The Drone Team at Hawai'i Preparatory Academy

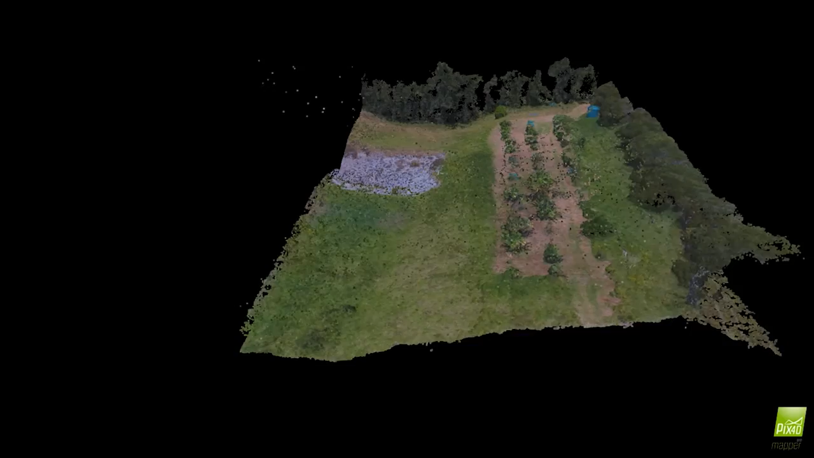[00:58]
is embedded into the photos anytime a photo is taken.
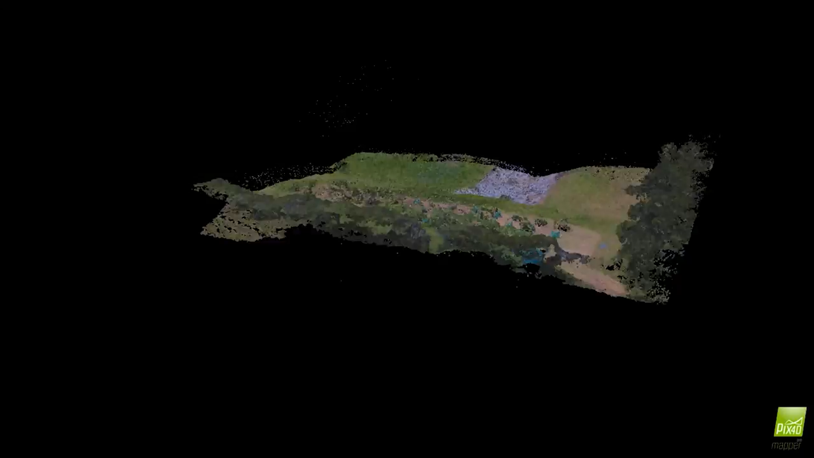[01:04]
So we're able to take these photos and put them into software like PIX4D and create 3D telemetry models of basically anything.